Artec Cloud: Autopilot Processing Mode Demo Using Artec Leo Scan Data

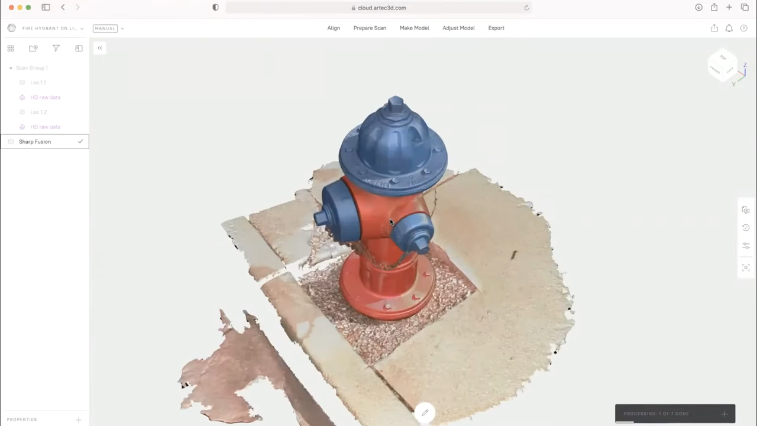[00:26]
And this particular scan was scanned
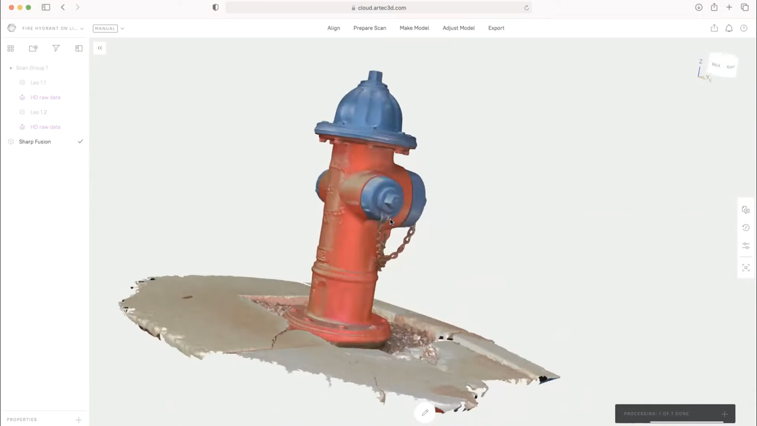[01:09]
what it took for you to get here so we can understand exactly what you need to do to go from start to finish getting a model like this. Sure. So I'll go ahead and hide this fusion. If you upload a scan from the Leo to the cloud with Wi-Fi or internet connection, this is what the data will look like.